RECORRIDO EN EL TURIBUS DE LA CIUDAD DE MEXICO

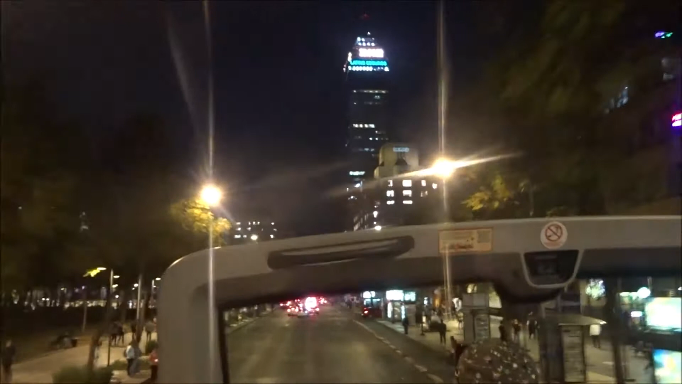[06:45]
Fue uno de los primeros rascacielos de la ciudad. Tiene 44 pisos y una obra